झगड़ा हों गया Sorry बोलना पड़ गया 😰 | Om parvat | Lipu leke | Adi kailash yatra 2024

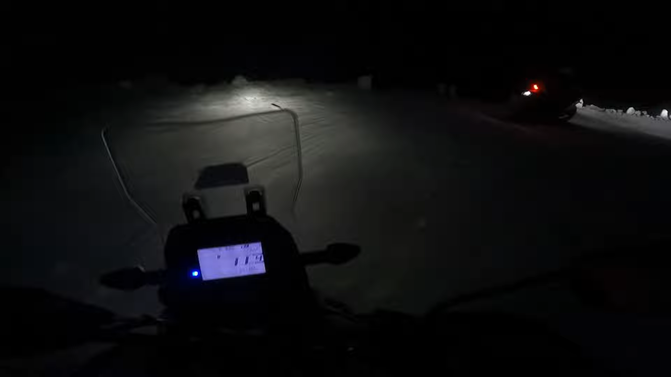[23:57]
रात हो गई है चलते चलते, और अब तो डर भी लगने लग गया, देखो रात में कुछ दिख भी नहीं रहा, अंधेरा और ऑफ रोड है पूरी की पूरी।
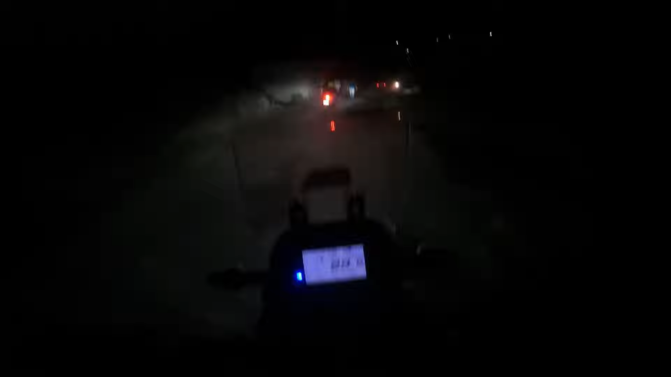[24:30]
36 चीज़ें यार, समझ नहीं आ रहा अभी तो, और देखो कितनी सारी गाड़ियाँ वाड़ियाँ सब यहीं खड़ी हैं अभी तो यार, अभी नीचे जाके चेक करना पड़ेगा।
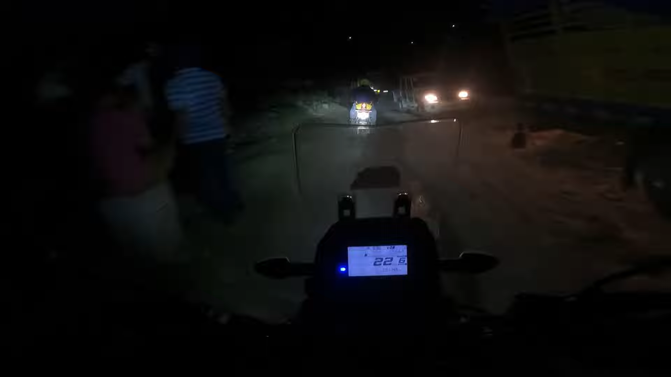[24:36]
एक्चुअली क्या ना, यहाँ पर ना मेन आधा जो स्टॉप है वो यहीं पे है।
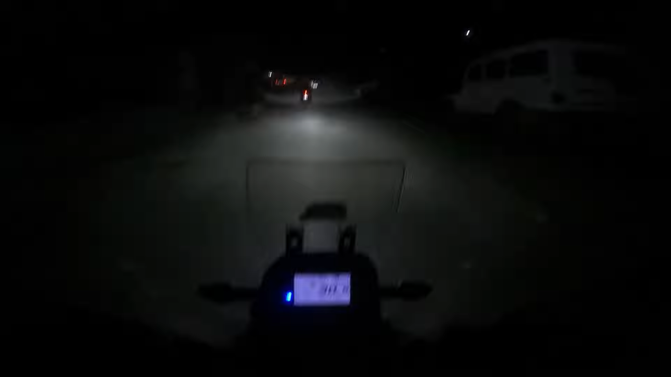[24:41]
देखो ये दुकानें तो सारी बंद हो गई हैं भाई, देखो मुझे तो लगता नहीं उसने खोल रखी होगी अभी दुकान अपनी, मुझे नहीं लगता भाई, संभव सा लग रहा है। बंद भैया बंद, अब क्या किया जाए।